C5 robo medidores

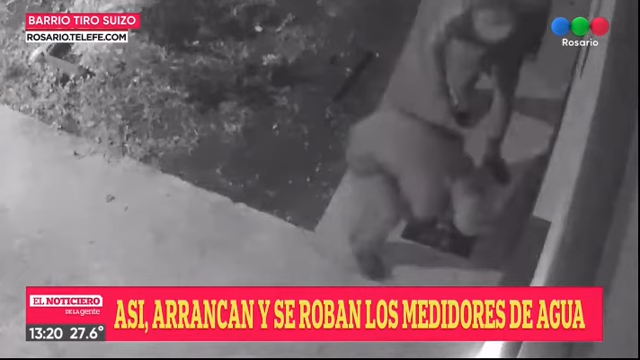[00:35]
En el video se observa cómo dos personas tironean el aparato y logran su cometido en apenas 30 segundos. Arrancan el medidor y justamente por el corte que había programado no sale agua en el momento.